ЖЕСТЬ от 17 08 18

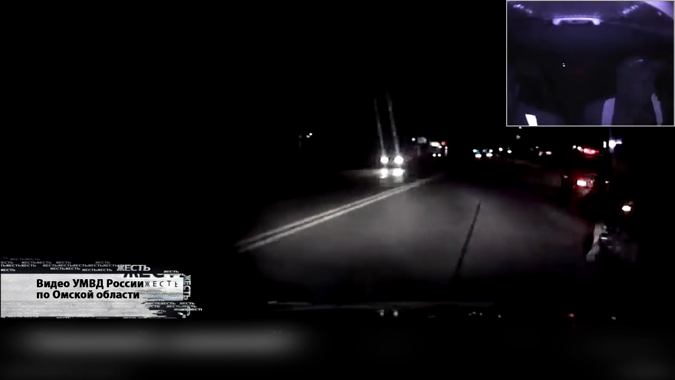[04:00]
Как выяснилось, за рулем Кавасаки находился 17-летний амич. В отношении него составили 7 протоколов. За невыполнение требований остановиться, за управление мотоциклом без документов,